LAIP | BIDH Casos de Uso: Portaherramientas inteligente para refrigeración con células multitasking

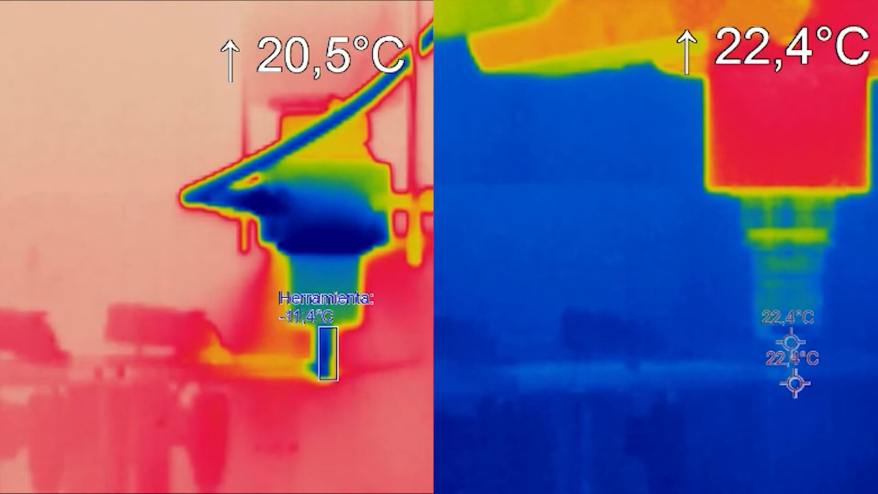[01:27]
Con todo ello, somos capaces de conseguir dos objetivos fundamentales.
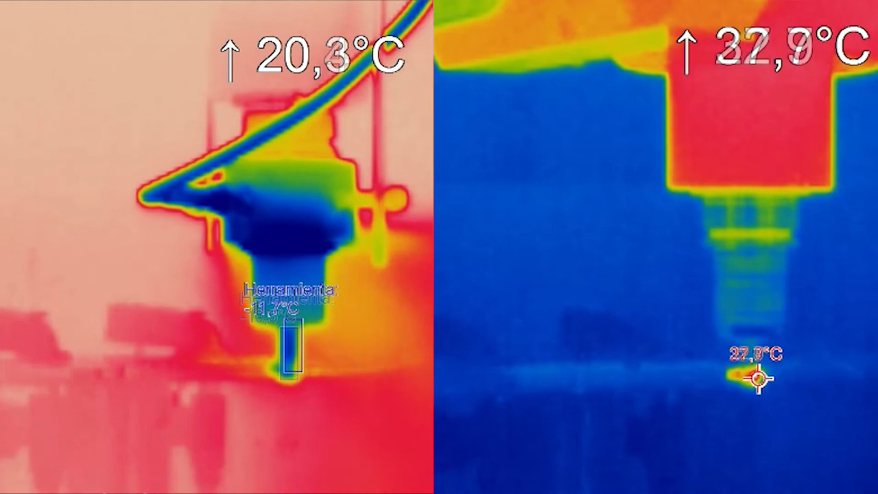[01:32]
Primero, la reducción de elementos nocivos con el medio ambiente y, por otro lado, optimizar los procesos de mecanizado al conseguir refrigerar la punta de herramienta a temperaturas de menos 10, menos 15 grados.
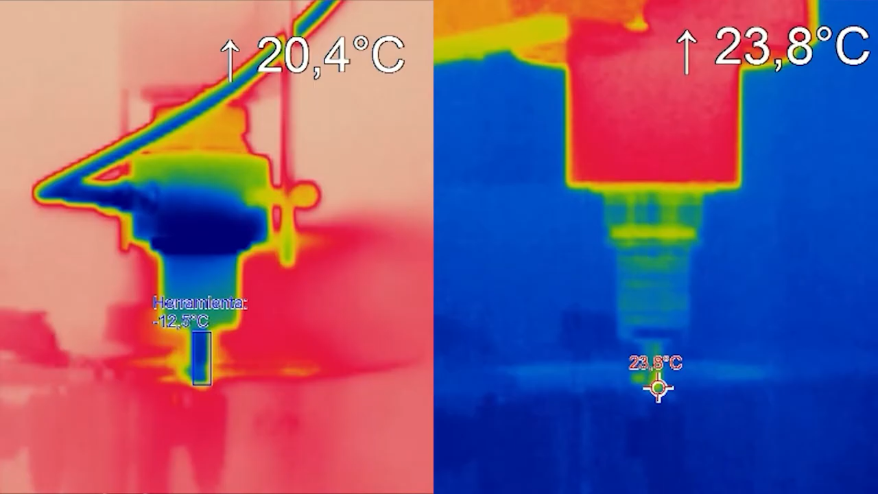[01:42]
On screen: spot 23.8°C
Es un proyecto a medio plazo en el cual nosotros confiamos que sectores como aeronáutico,